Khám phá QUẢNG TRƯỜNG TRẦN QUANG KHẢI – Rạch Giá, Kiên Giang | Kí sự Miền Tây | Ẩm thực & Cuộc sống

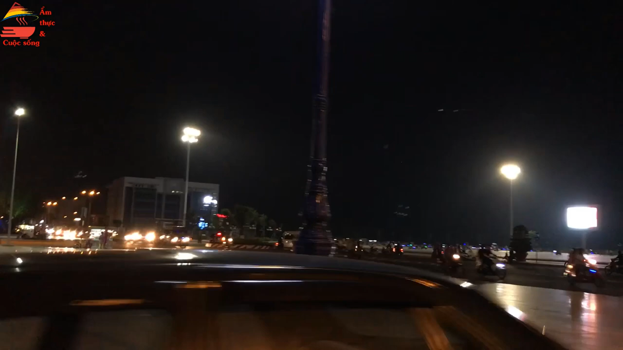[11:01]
Đại lộ cực kỳ lớn ha. Phía này cái quảng trường, phía này đại lộ. Đấy, chúng ta thấy không, quảng trường đối diện qua đây nè. Bên kia đèn sáng rực luôn.